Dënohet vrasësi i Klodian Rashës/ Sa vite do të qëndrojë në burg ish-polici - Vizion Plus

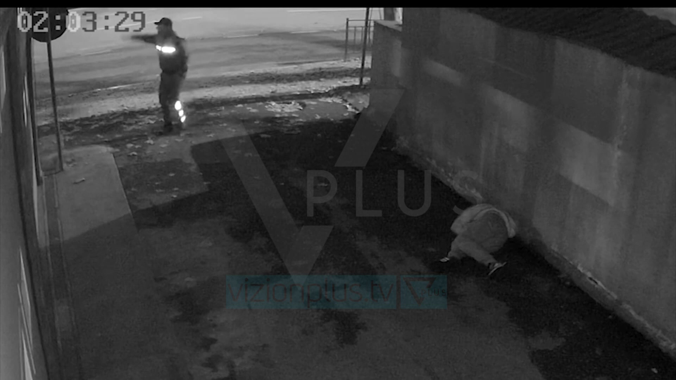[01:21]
Kluden Rasha uvran në orë të pare të mëngjesit të të djetorit dhe është qëluar nga një distansë për i 5 metrash larkësi nga ishpunojnë si policis Hajdaraj. Pamjent filmike kryesorit e sekwestruar nga Prokuroria Tiranës tregojnë qartëve primën e policit,